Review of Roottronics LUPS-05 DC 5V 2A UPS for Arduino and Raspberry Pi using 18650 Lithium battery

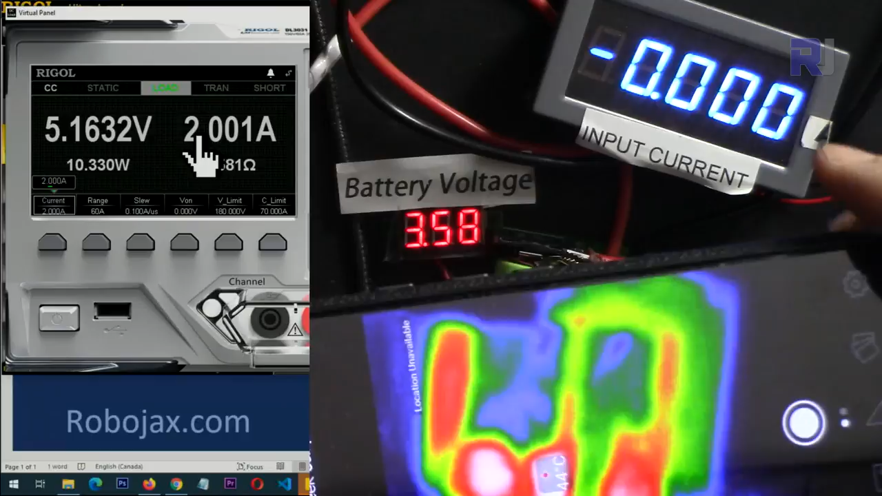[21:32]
so the module is very cool
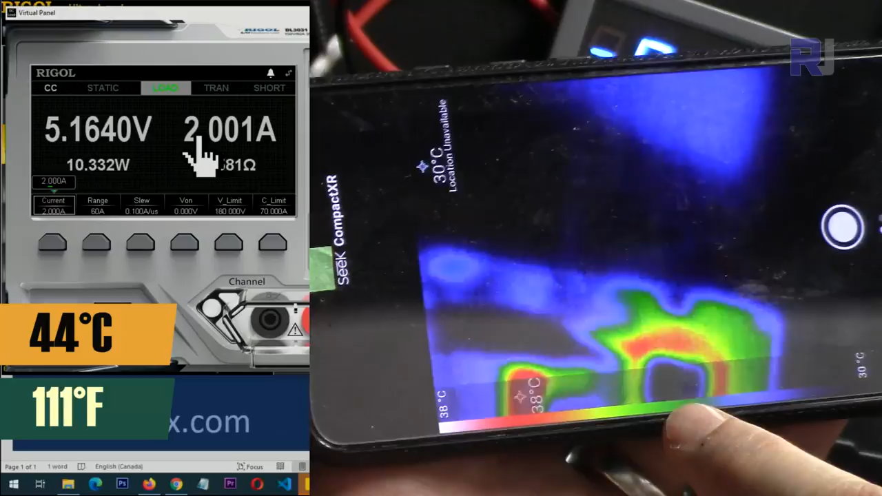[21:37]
On screen: scale top 38°C, scale bottom 30°C
44 degrees Celsius and the hottest spot
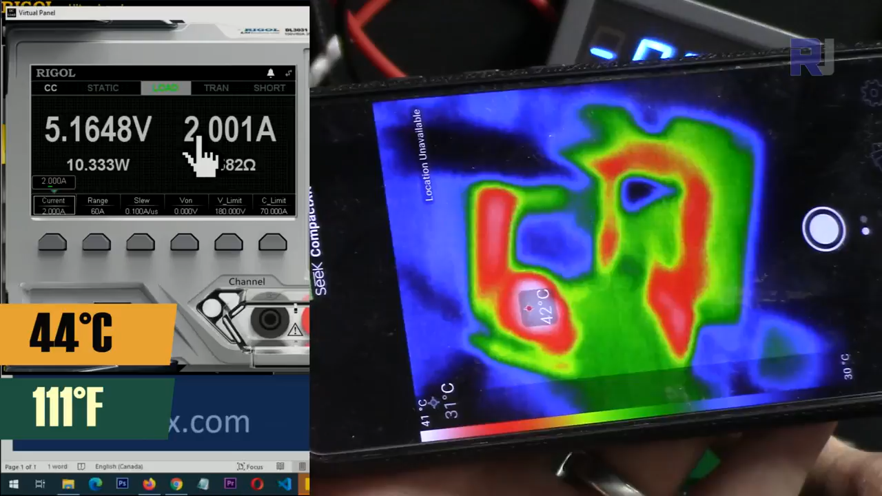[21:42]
On screen: scale top 41°C
I put my pen here is exactly in here
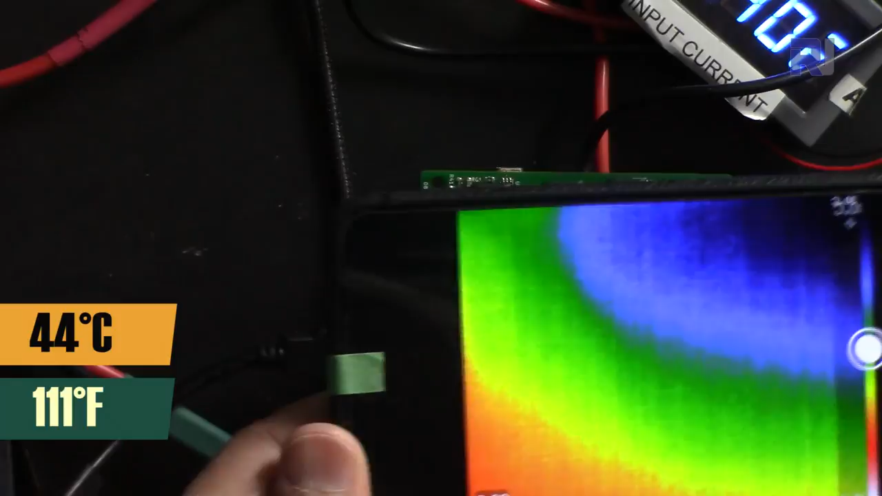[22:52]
very cool same thing 44 or 43 degrees Celsius this is amazing the hottest spot is now here
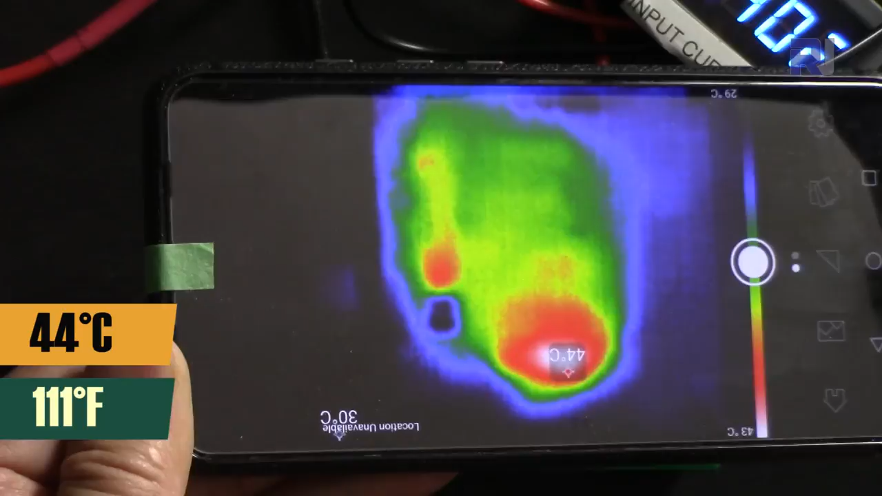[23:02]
exactly in here so these connectors are the hot spot the rest is very cool